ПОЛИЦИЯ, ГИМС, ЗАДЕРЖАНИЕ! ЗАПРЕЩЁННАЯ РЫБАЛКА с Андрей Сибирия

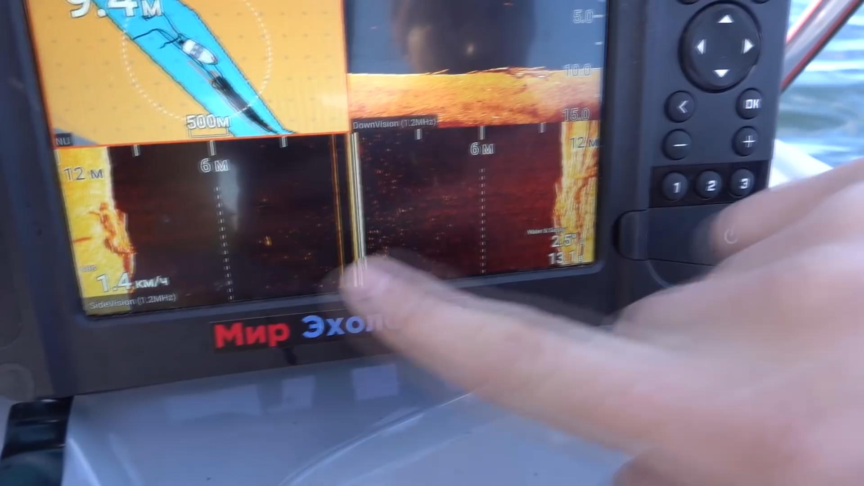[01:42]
On screen: speed 1.4 km/h
Вот здесь вот щупы есть. Вот хариус, кстати. Вот в середине воды.
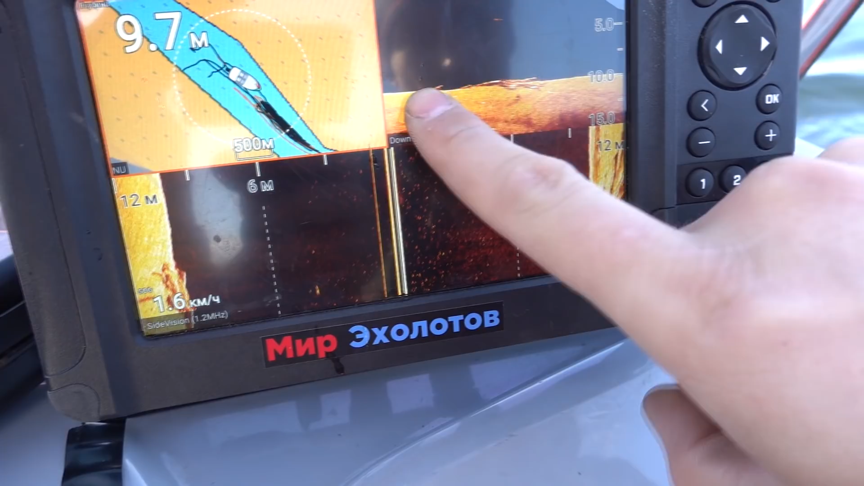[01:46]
On screen: depth 9.7 m, speed 1.6 km/h
Ну вот коряжник какой-то лежал. Ну-ну-ну. Но у нас еще глубоко, видишь?
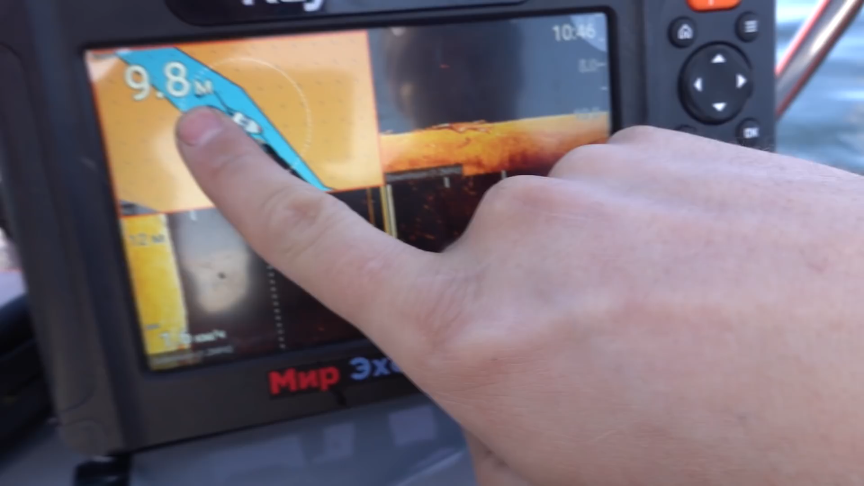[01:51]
On screen: depth 9.8 m
10 метров почти. А вот место, где я в прошлый раз рыбачил. Вот мы вот сюда вот пойдем.
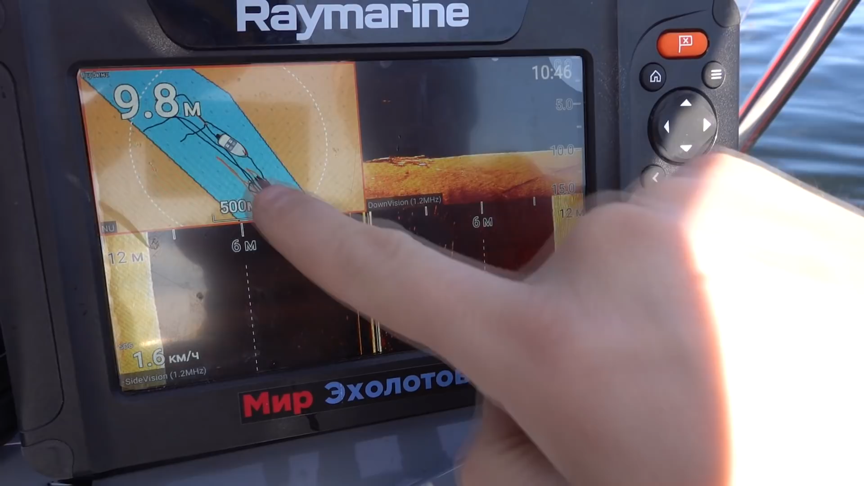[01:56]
И будем вот здесь ходить. Сейчас глубина уменьшится до 5 метров. Появится хариус и будет самый клёв.